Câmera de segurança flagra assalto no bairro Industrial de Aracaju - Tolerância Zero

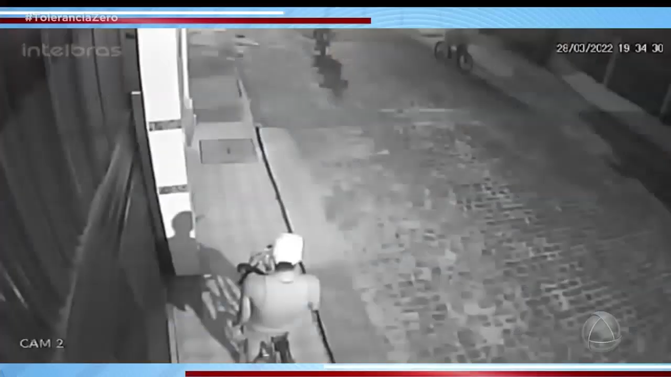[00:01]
Olha aí no bairro industrial, mais um aí no bairro industrial, coronel, olha aí. Dia 28, 19 e 34. Aí não bota rapidinho assim não, rapaz, bota rapidinho assim, olha que aparecer a cara na tela ali. Viu, Flavão? Na hora que aparecer a cara na tela, você ó, aperta o botão de pause, pause, pronto. E ladrão fica famoso é aqui nesse programa, é aqui no Tolerância Zero.